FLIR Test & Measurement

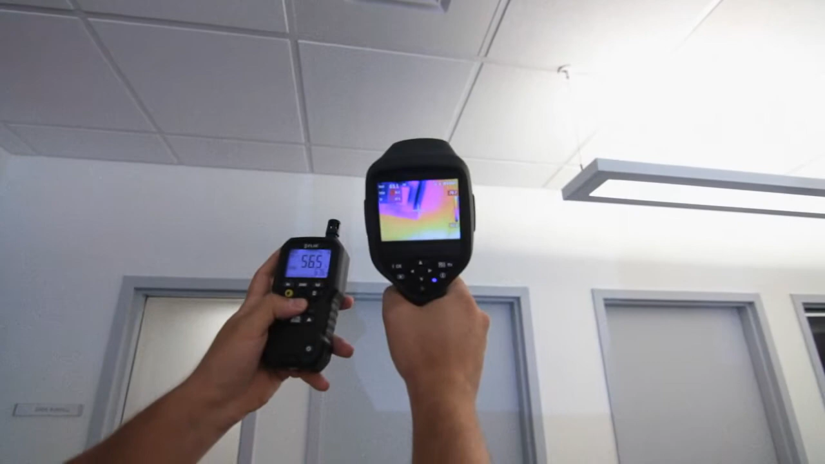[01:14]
Along with the ability to send your readings to co-workers, customers and managers,
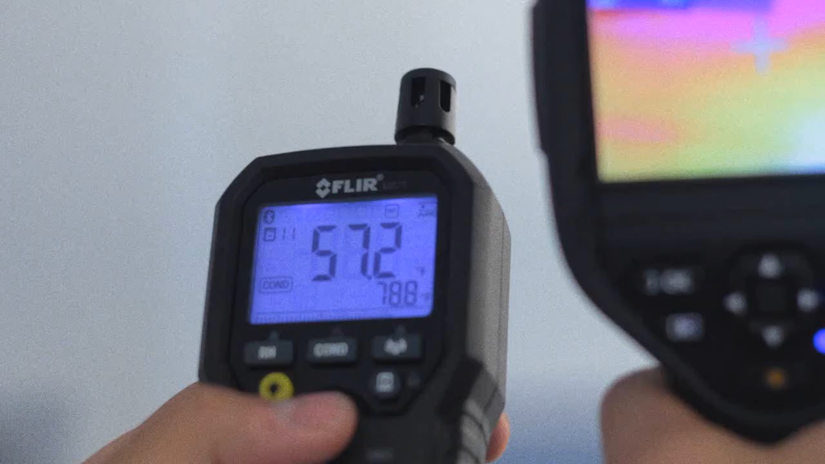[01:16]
documentation is a snap when you transmit readings directly to your MeterLink-enabled FLIR thermal cameras.